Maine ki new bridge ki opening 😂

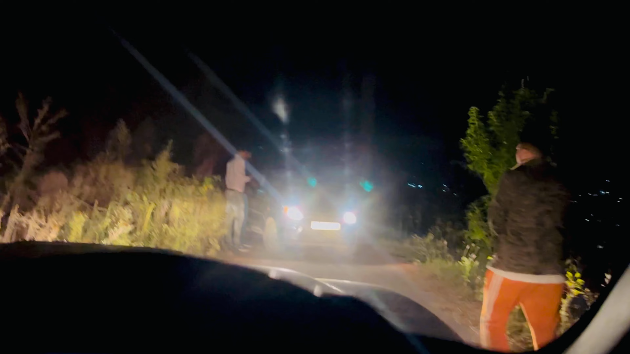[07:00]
ये देखिए हमने लगा दिया साइड पर, अब वो कह रहे हैं उनसे नहीं निकलेगी, तो अभी हम इस कार को देखते निकालते हैं किस तरीके से। यार ये बढ़िया ना, और सिंगल रोड है यहाँ पर तभी, और यहाँ